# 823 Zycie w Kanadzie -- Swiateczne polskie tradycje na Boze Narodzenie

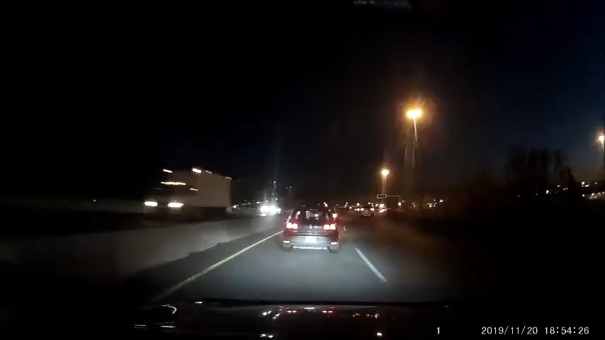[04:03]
A teraz na koniec chciałem pokazać tutaj ten sam most. Zrobiony film kiedy jadę przez niego wieczorem. Bo teraz się dość wcześnie robi ciemno. Już o godzinie czwartej zaczyna się ściemniać. Także rozwidnia się już prawie że koło dziewiątej godziny rano.
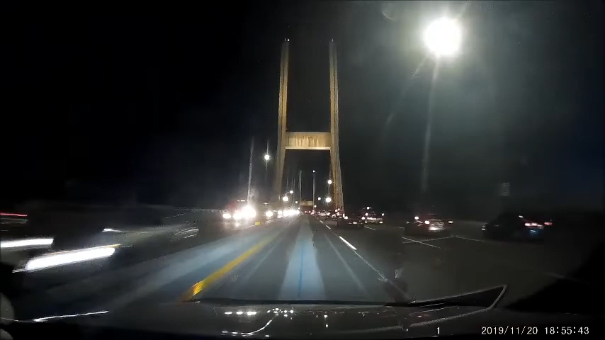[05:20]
A tak w zimowym grudniu już o godzinie czwartej robi się ciemno. I to nie jest za bardzo przyjemne. Szczególnie wtedy kiedy jest pochmurnie, deszczowo i ciemno. Także teraz sobie jadę od dentysty i chciałem Wam pokazać jak na tym moście wygląda wieczorem. Wieczorem są cztery linie na południe, a trzy linie na północ.